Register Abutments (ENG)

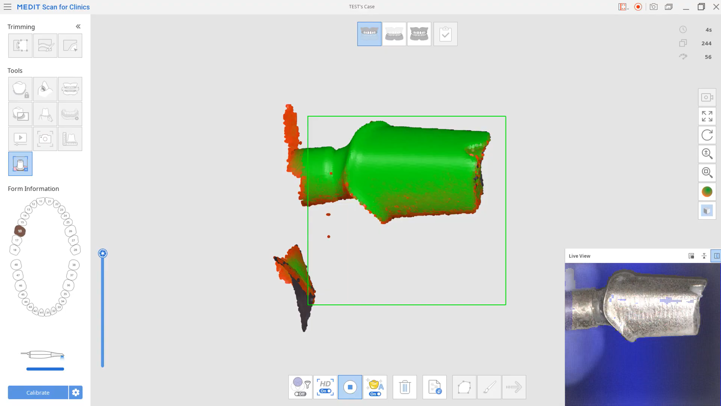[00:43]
For an easier scan, we recommend using smart color filtering to prevent scanning your gloves.
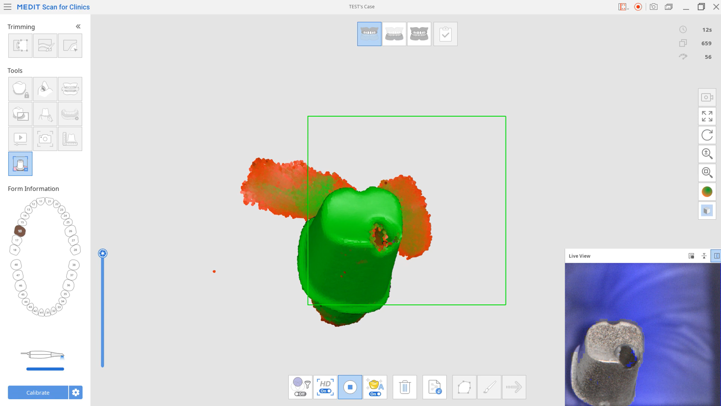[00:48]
Edit out the unnecessary data after scanning.